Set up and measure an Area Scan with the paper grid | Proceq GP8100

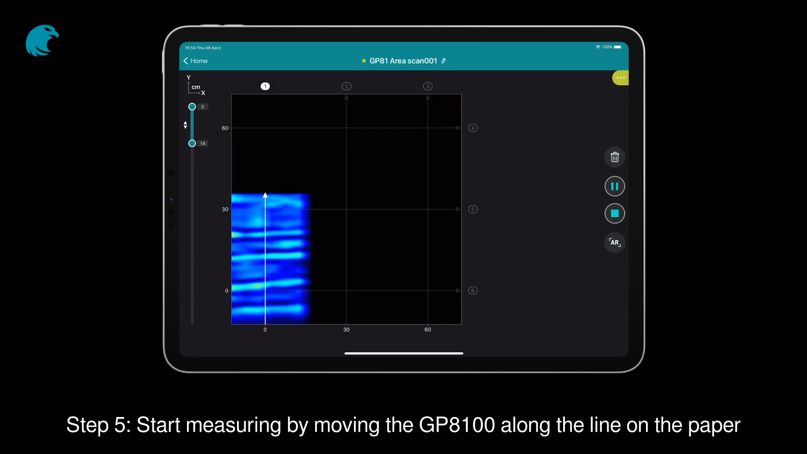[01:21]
The gray lines indicate the location of the actual measurements.
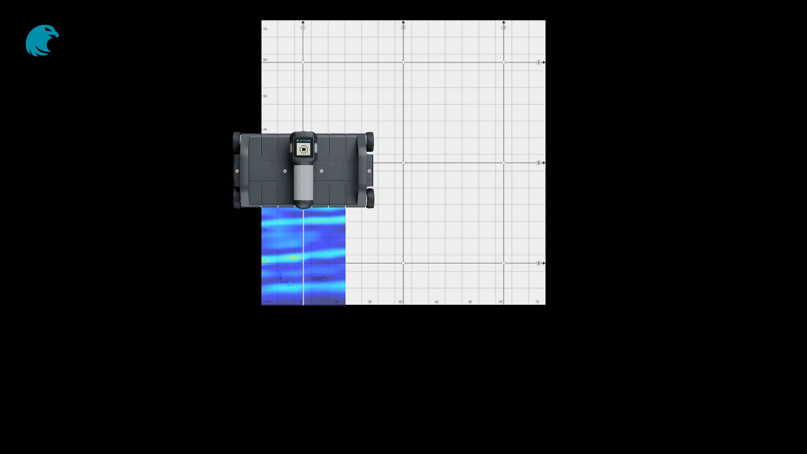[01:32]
Step 6. At the end of the line, the measurement is automatically stopped.
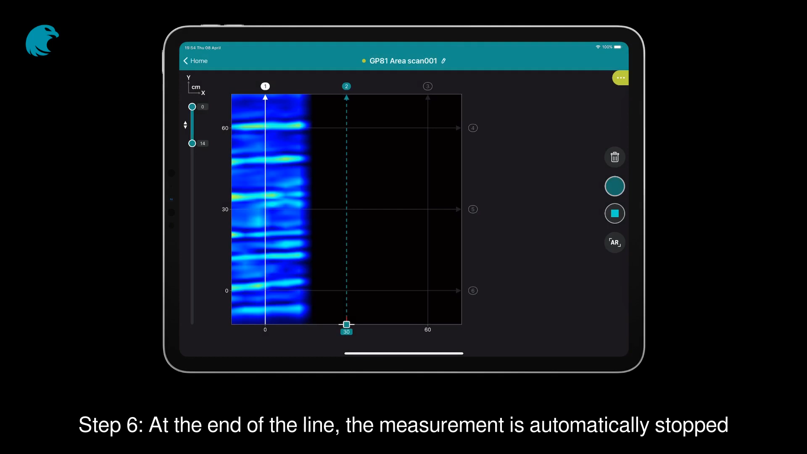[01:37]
And a beep will sound.
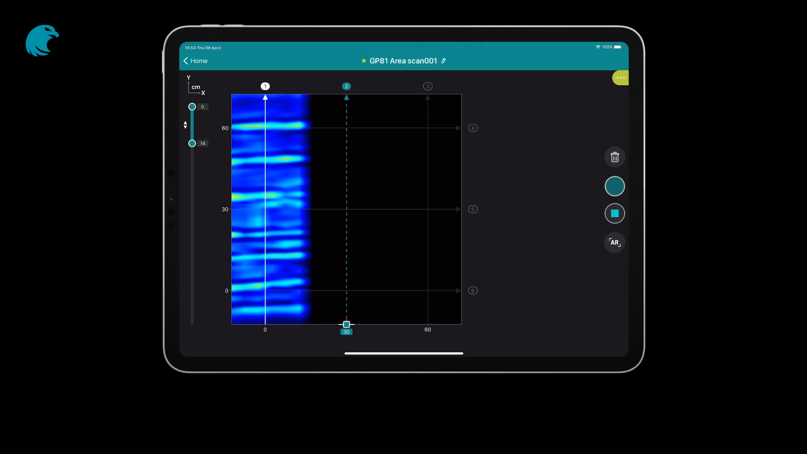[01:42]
Step 7. Place the GP8100 at the second line.
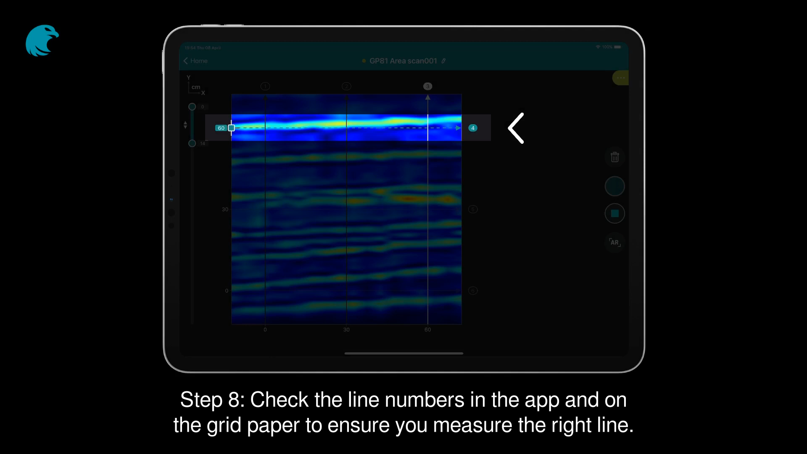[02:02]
Check the line numbers in the app and on the grid paper to ensure you measure the right line. Step 9. While measuring, you can use all image processing settings.
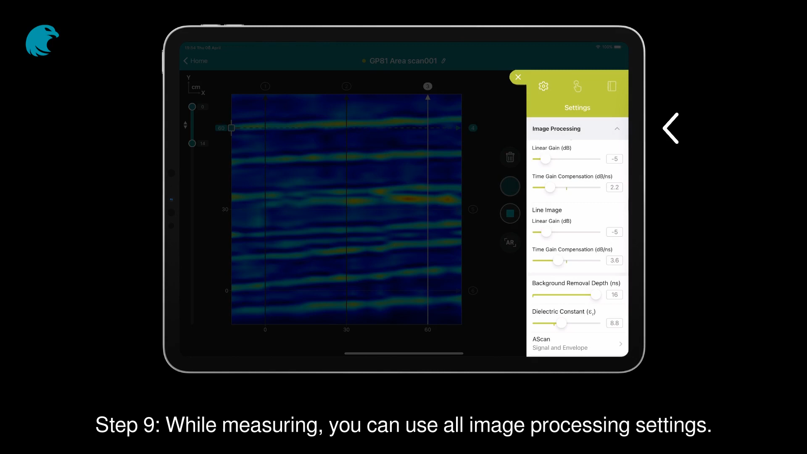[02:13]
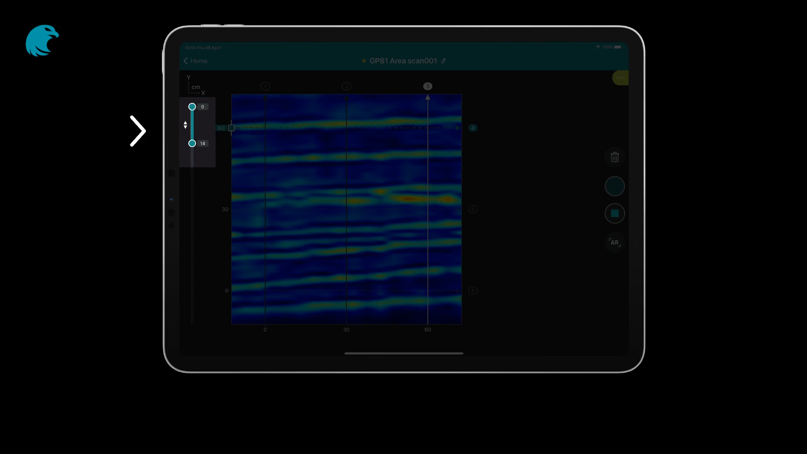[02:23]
Step 10. Once finished, you can close the measurements and your area scan is done.